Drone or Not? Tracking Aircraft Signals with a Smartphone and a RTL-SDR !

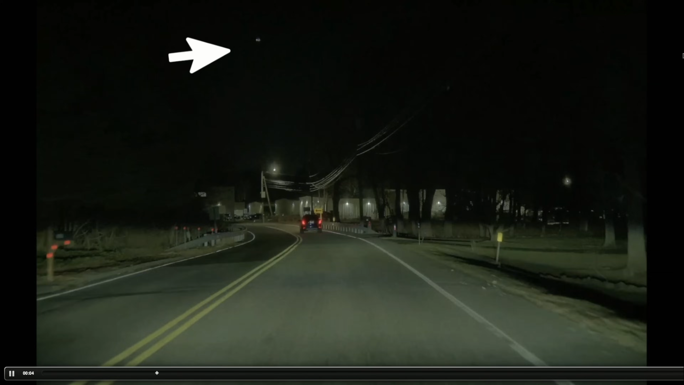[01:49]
I saw this very odd looking aircraft in the sky.
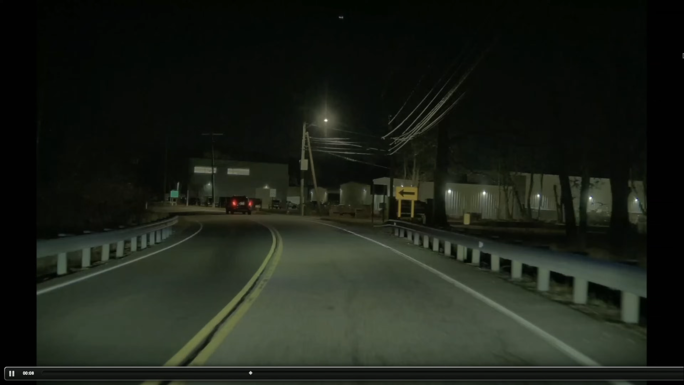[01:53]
Now, granted, my alert level was up because of all that has been discussed around here lately, but it looked like it was hovering for a short time and then it started moving pretty much over my car as I was driving through.